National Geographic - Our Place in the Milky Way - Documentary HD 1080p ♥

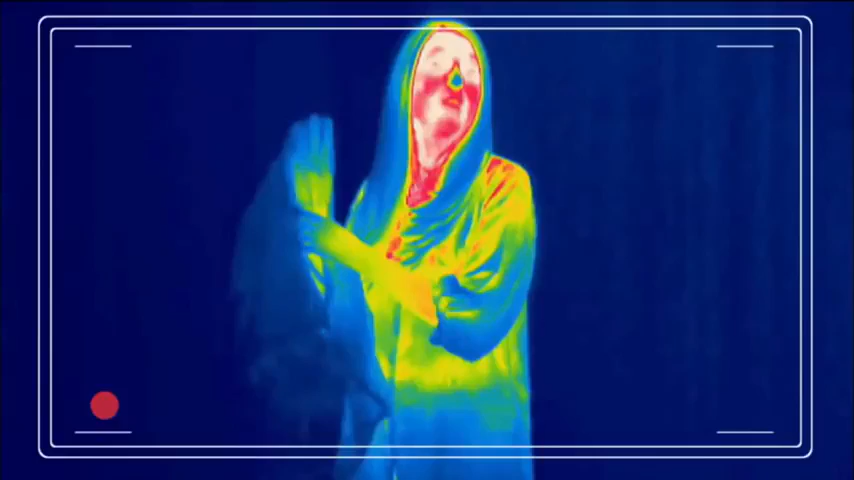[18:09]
With the infrared camera, you can see the heat coming off my body,
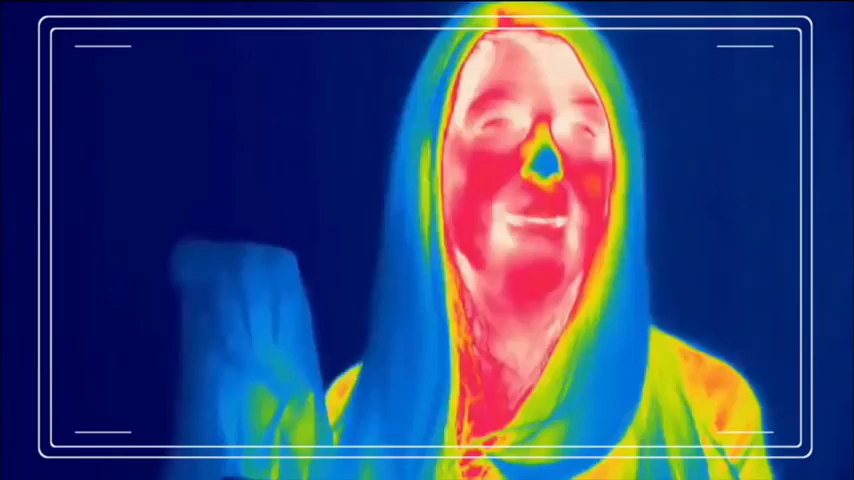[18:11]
so my face, which is warm, is red and white,
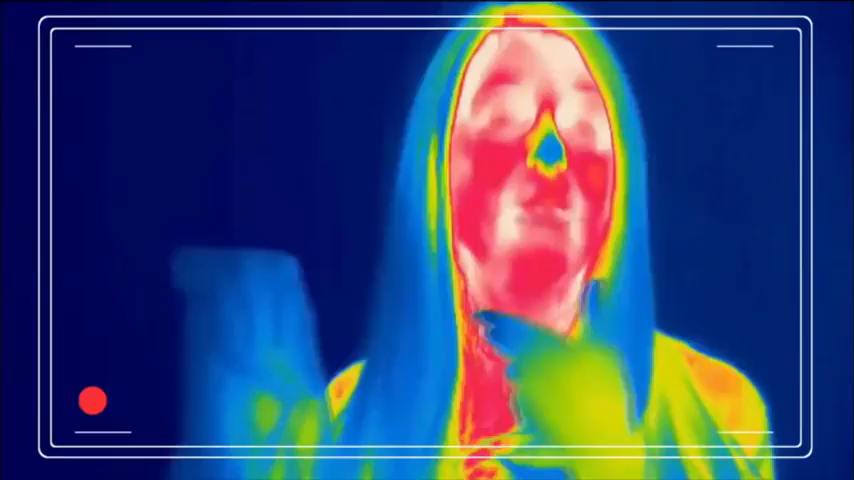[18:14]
but my hair, which is cool, shows up as blue.
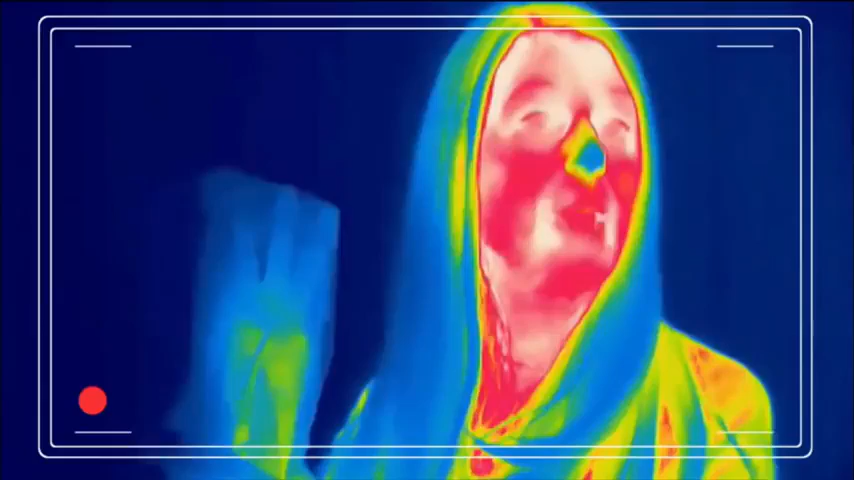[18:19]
So with the infrared camera, you should be able to make out how many fingers I'm holding up, even though you can't see through this bag. That's how astronomers peer through cosmic dust when they want to see things that are hidden from sight.
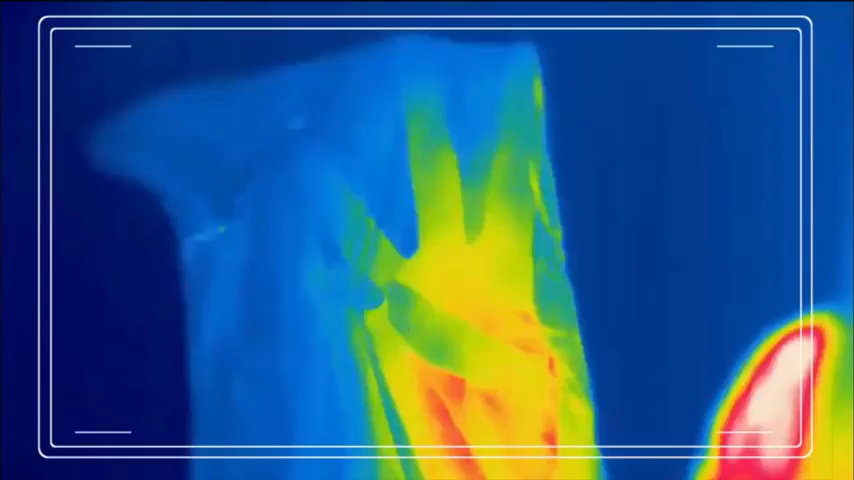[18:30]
For example, stars being born are very warm, but they're obscured by dust shells.